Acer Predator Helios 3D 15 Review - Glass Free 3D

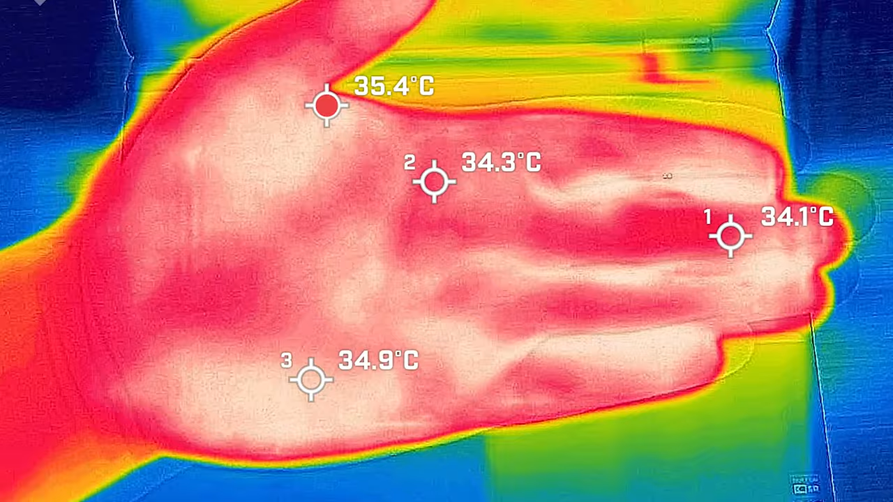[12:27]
Looking in temperatures and fan noise, when I took my measuring, my ambient room temperature was 23 degrees Celsius. So I took my base measuring when the computer was idle and the hottest area around the keyboard measured a maximum of 34 degrees Celsius. And as for the fan noise, it stayed dead silent at 35 decibels. And the average internal core temperature was 45 degrees Celsius. Then I put 20% load on the computer. That's pretty much average users. Tasks like office productivity work, surfing web, streaming video, and the hottest area around the keyboard measured a maximum of 32 degrees Celsius.
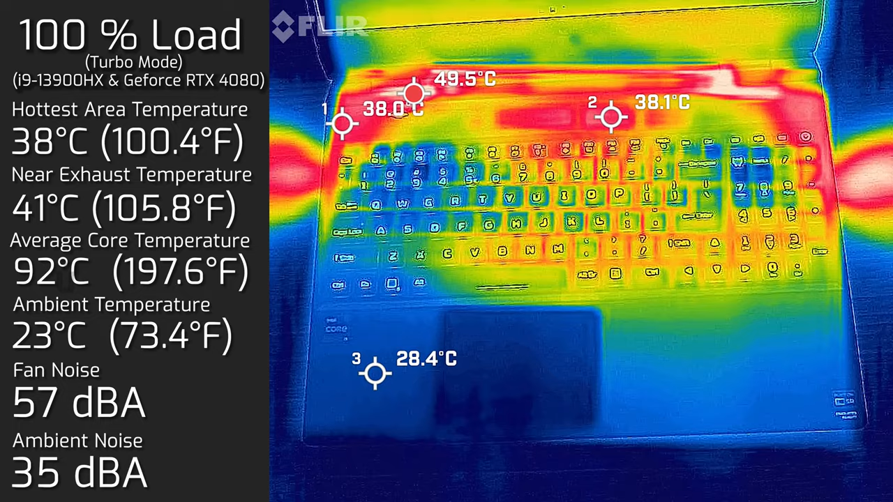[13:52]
On screen: max 49.5°C
a maximum of 38 degrees celsius and as for the fan it screamed all the way up to 57 decibels and the average internal core temperature was 92 degrees celsius also measured bottom back cover while it had 100% load and the hottest air around the back cover measure a maximum of 47 degrees celsius when
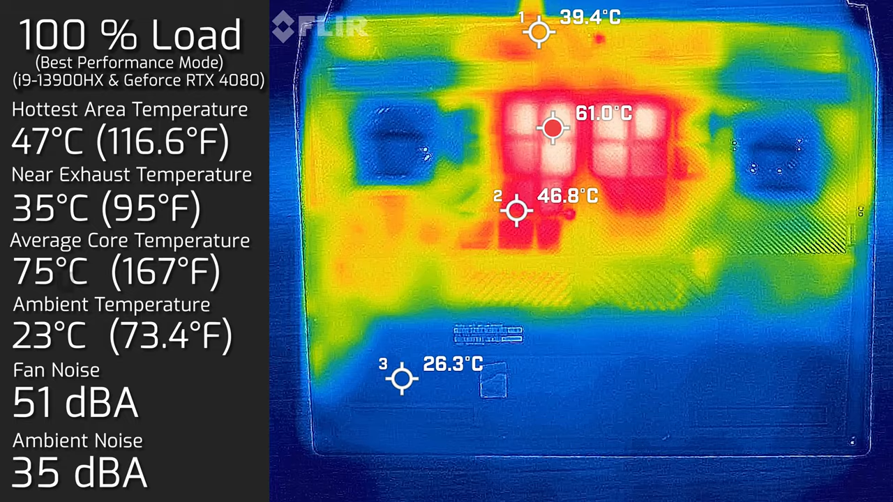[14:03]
the fans are at its max you definitely hear those fans really spin but boy is this laptop cool